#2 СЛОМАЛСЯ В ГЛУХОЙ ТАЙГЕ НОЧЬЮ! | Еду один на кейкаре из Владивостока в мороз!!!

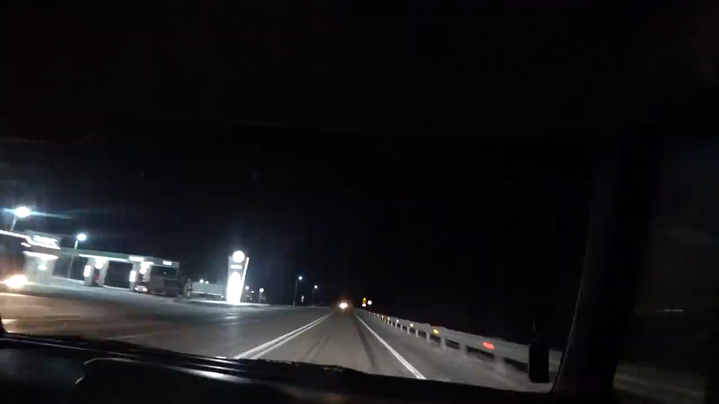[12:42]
заправка 55 50 бенз стоит жесть но никуда не деваться придется заправляться блин уже в ритм может говорить конечно жесть конский ценник о коллеги
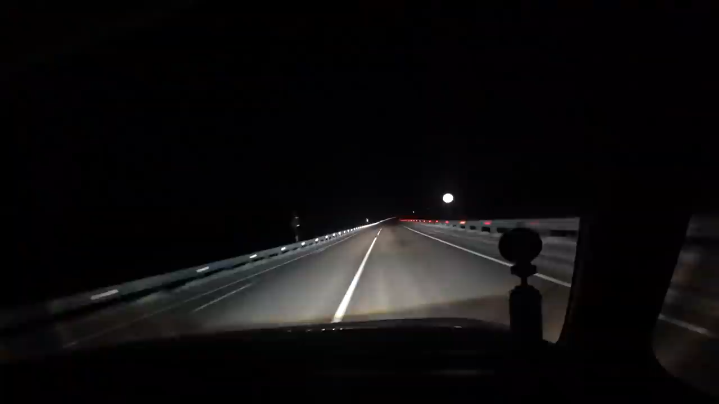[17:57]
короче ехать едет но не разгоняется почему-то сейчас был знак перевал тена видимо может это уже 40 уже 30 еду уже все